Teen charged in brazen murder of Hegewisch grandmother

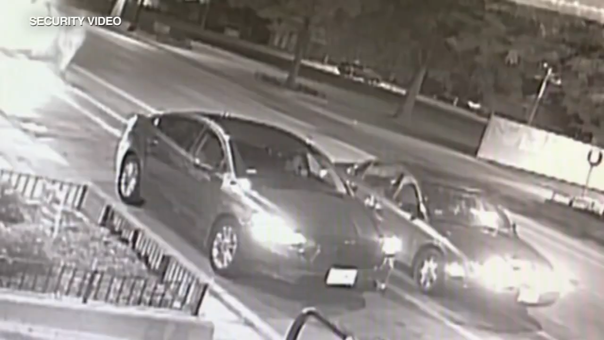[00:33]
Ruzich arrived early for her store job that morning of August 16th and waited in her car for the business to open, her stepson in another vehicle there to look after her. But police say that didn't stop the two would-be carjackers. As the victim drives away, one of the offenders shoots into her car. At that point, she crashes.